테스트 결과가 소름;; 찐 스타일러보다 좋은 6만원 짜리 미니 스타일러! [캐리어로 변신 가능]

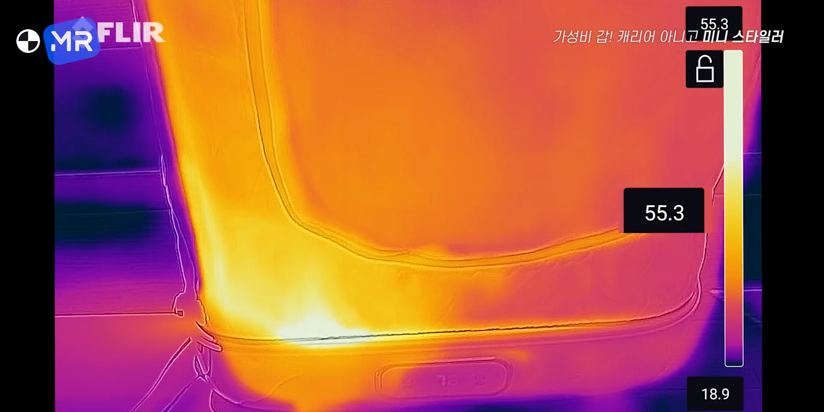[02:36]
나오고요 커버를 열고 더 아래쪽 온도를 재보면 무려 100도 정도나 나옵니다 그러니까 굉장히
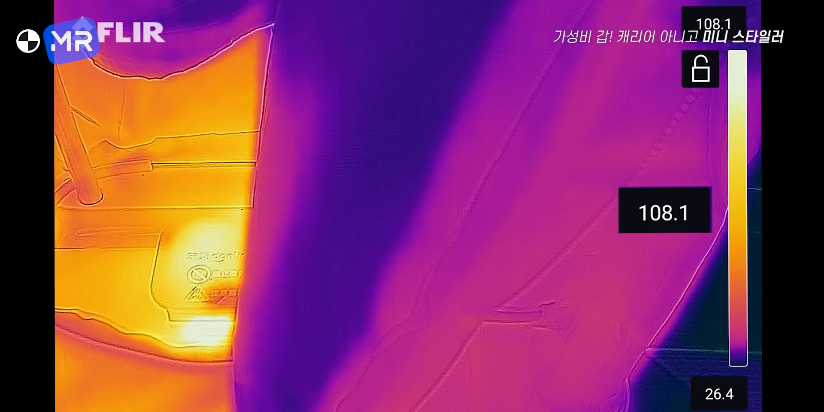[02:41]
뜨거워요 이렇게 뜨거운 바람이 나오기 때문에 항균작용을 통해서 고기 냄새라든지 음식 냄새들을 없앨
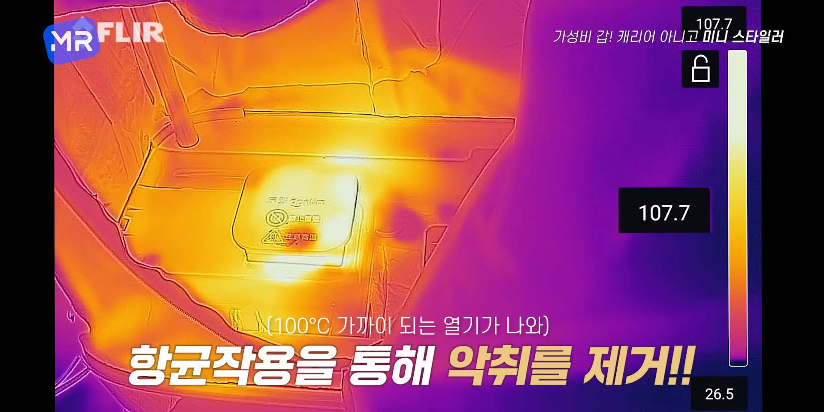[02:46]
수 있습니다 이거는 조금 이따 테스트 해볼 거고요 그리고 이제 건조 시간은 옷에 따라 조금 다른데 보통 이런 운동복 같은 거 있잖아요 약간 실키 실키한 느낌?